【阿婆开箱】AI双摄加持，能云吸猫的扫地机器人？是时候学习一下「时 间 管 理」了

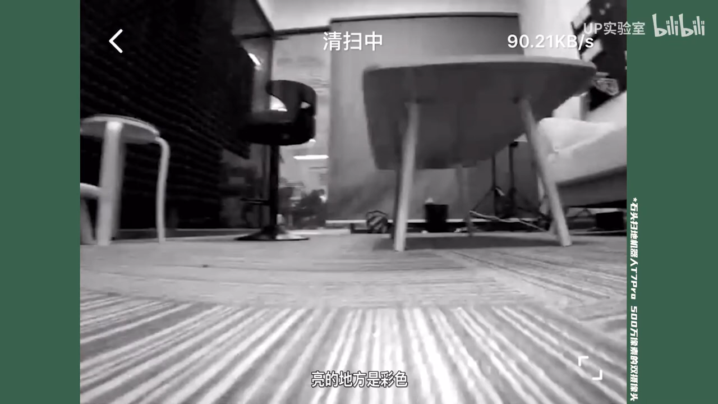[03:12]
还别说啊，这个自适应的反应还挺快的，而且啊，你有没有觉得它的移动速度也是蛮快的？